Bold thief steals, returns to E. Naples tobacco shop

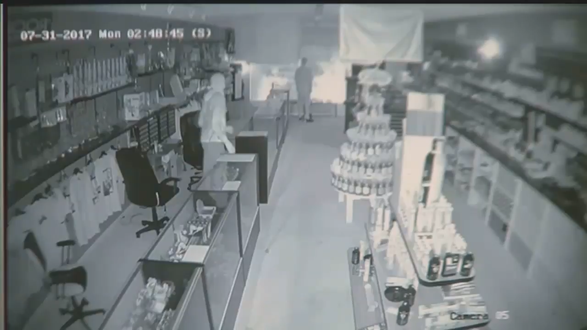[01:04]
This man broke into the store around 2.30 on Monday morning, but he didn't ransack it.
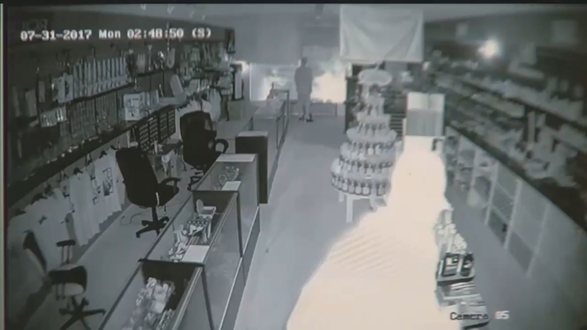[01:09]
He looked around and picked out a few things, and then came back and did the same thing again.
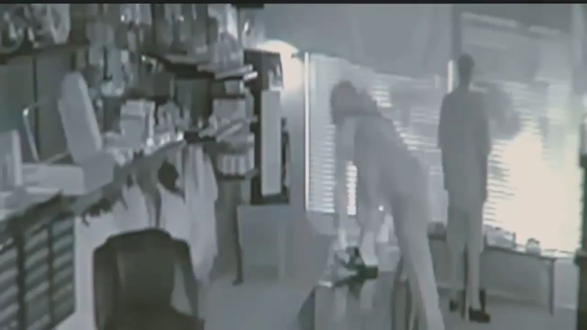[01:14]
The owners think he's definitely been in the store before. We have the attitude of kind of, we think he's a customer because of the way he acted in the store.
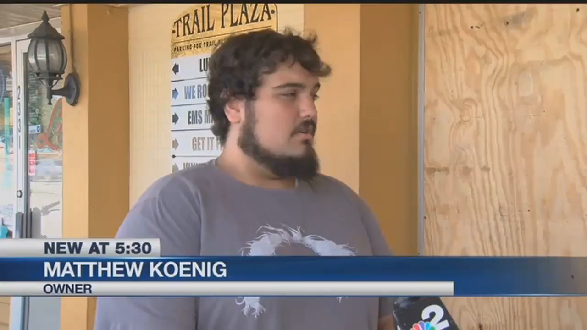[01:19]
He took what he wanted.
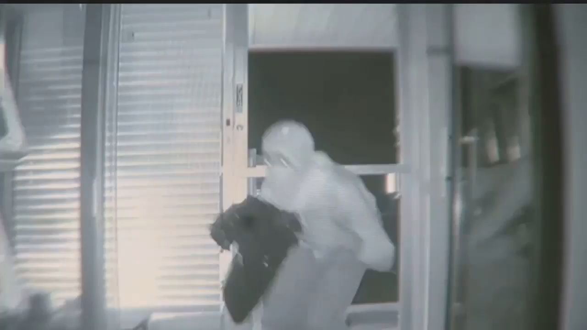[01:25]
Deputies are now looking for this guy, and the store's offering a reward for tips leading to an arrest.
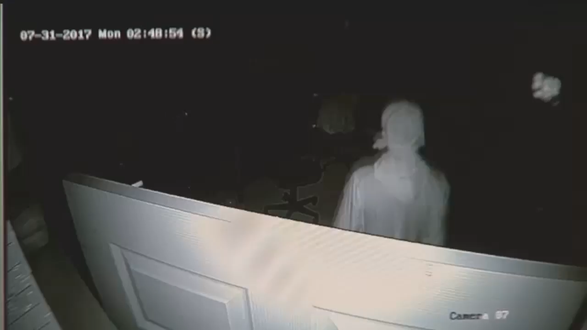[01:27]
The owners say this could have all been avoided if the man had just asked for help. Our stuff is expensive at times, and if somebody can't afford it, we do try to help them in any way possible.